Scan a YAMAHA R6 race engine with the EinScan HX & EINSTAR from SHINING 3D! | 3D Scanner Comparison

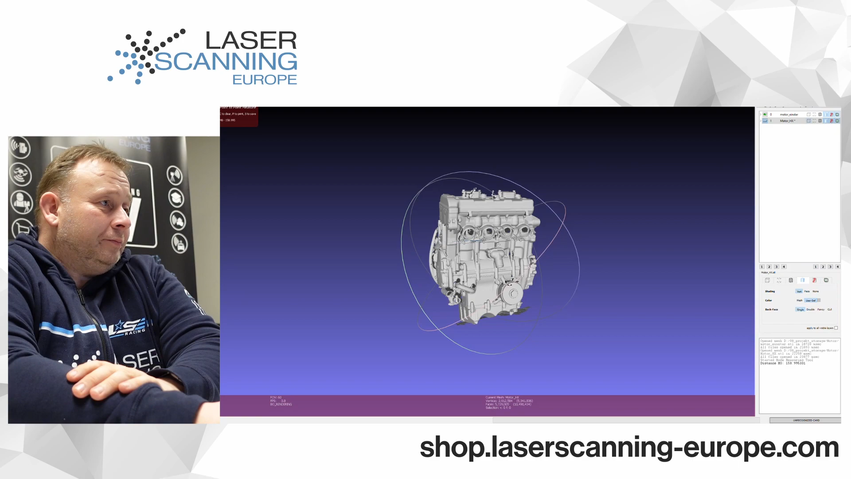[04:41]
I think you don't can see any big differences here. Yeah. It looks pretty similar. So what we can say that also from the first look that these scans are not so different.
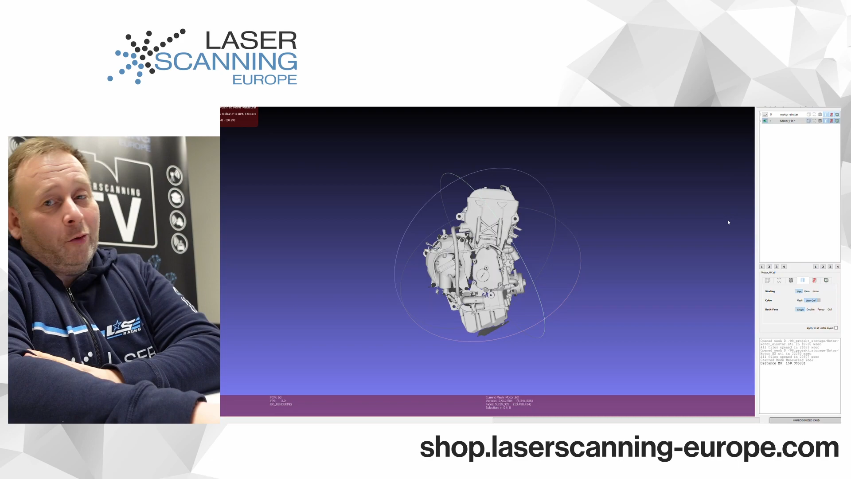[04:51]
And we speak from a $1,000 device to a $10,000 or $8,000 scanner. And I will look now a little bit more to the details. This is now our HX scanner. You can see it here on the right side. And what is interesting that we have here some details where we can show resolution.
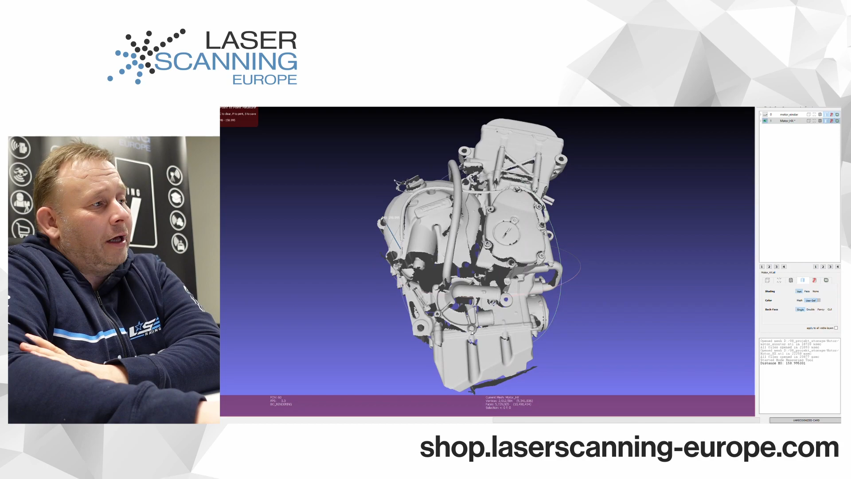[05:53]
It's like we can check this here. To the other side. You see also some on some areas. It looks a little bit more rough here. The surface.
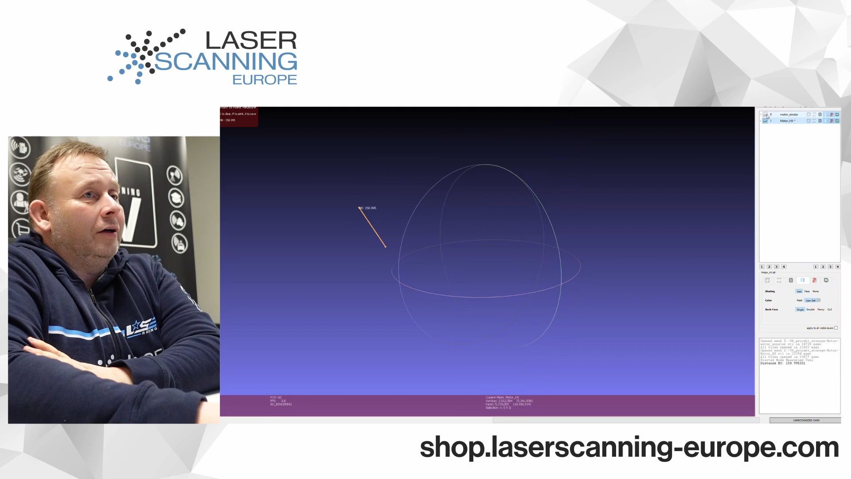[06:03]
To the other scanner. And now we can turn also on the other side.
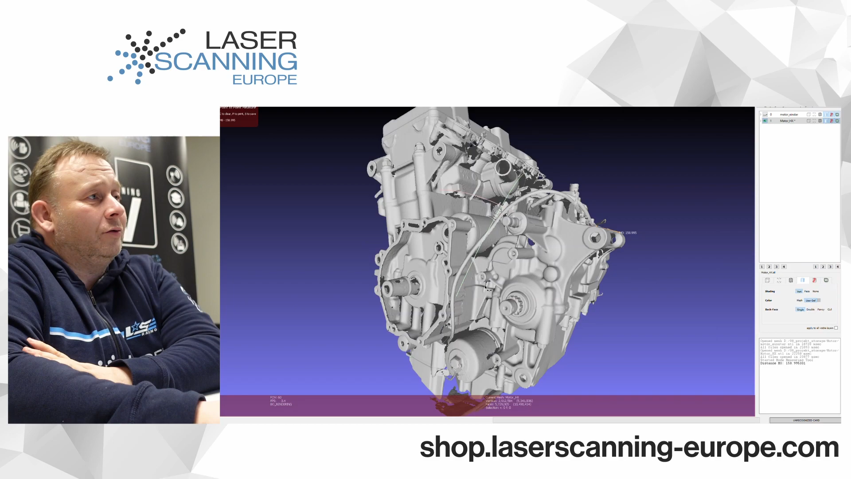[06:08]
You can see here on the engine we have here. Here come these injectors in or these injectors. And here we have these. I don't know the English name. But give you the flash points. In the moment. And then we can check this from this side here. Looks here. We can compare it to another scan. And here you see some differences. Here it looks a little bit more noisy. The whole surface looks a little bit.
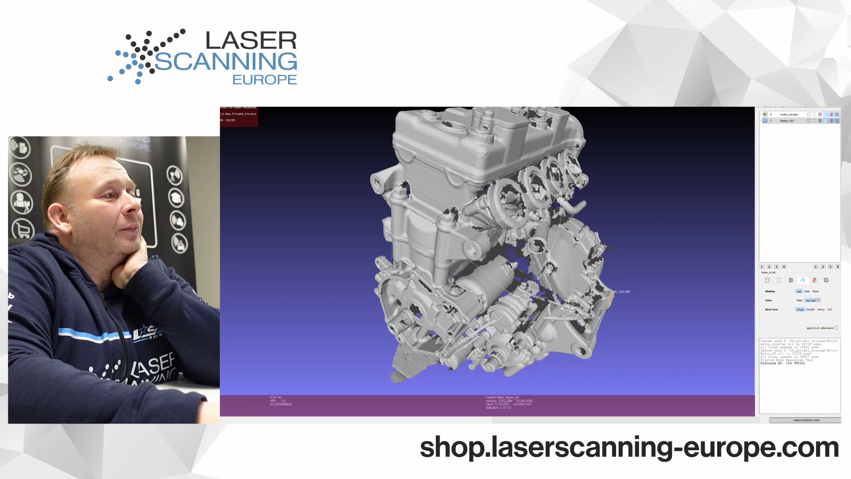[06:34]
A little bit more rough as from the HX scanner. But it is not dramatically big. And also here we have here. If you compare this. I think here is an open part. The engine we have it here. And we can show both of them. You can see there is a little bit difference. But this one looks. To be honest. A little bit sharper. But we have here. Bottom side here. It's these internal. It's not the same quality. Like we have it. But the difference are not super dramatic here.
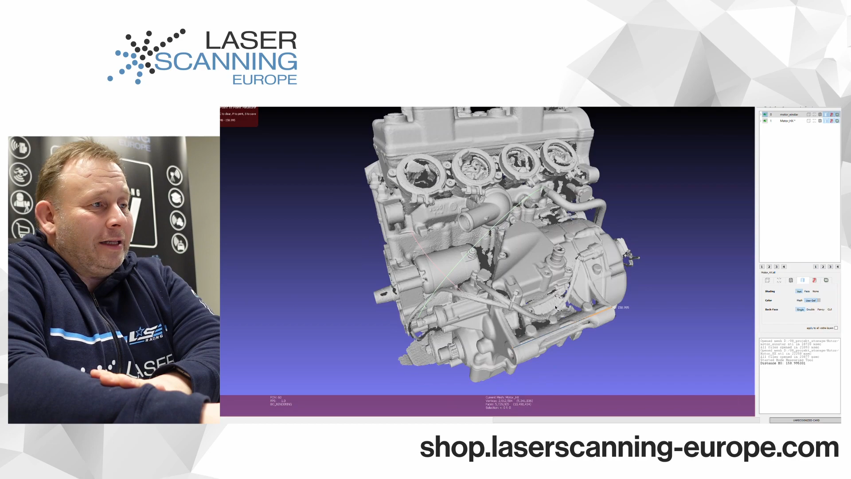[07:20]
This is thin. Very thin. Differences. And I tried to check also. To do a measurement before. But this is not super accurate. I measure here this holder point. Where you can mesh both together. It is not straight.
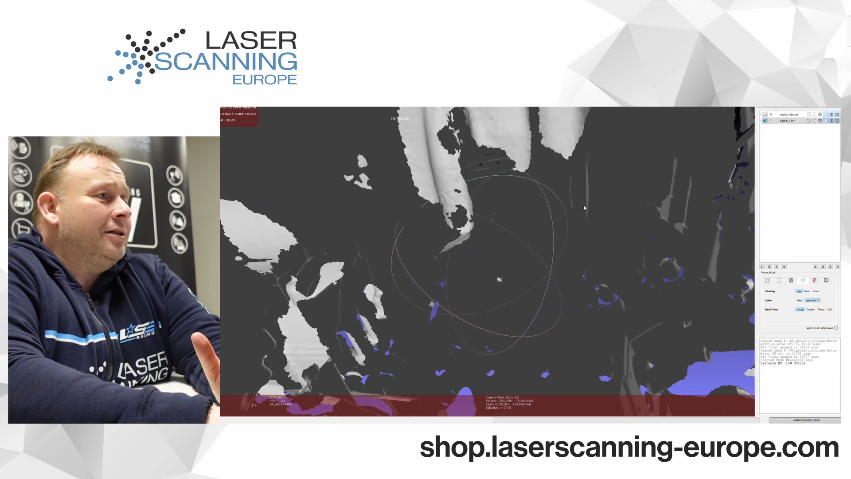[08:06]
It's the HX. Have a little bit smoother surface.
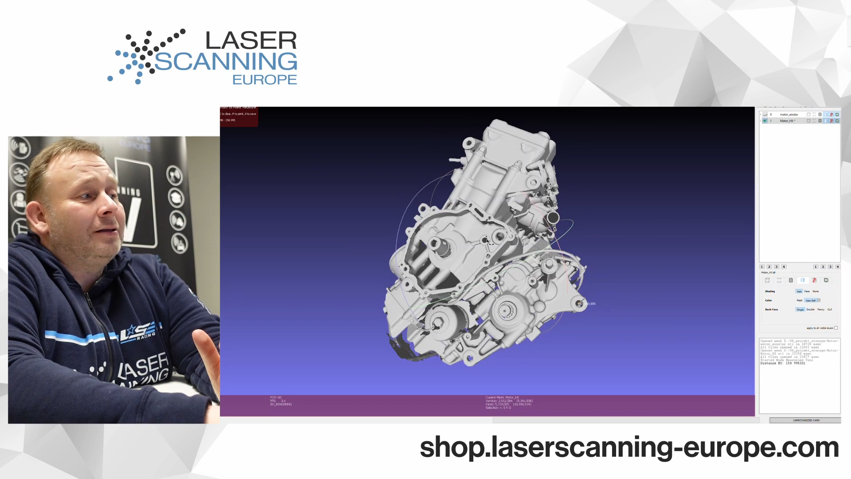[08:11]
And this is definitely better. If you need a pre-process from your data. Like you like to do reverse engineering. And stuff like that. But if you are these. A guy who used the scanner for yourself. To do some. Some construction on it. Or scan to print workflow. I think it's definitely. The entry market. Einstler scanner. That we already have here.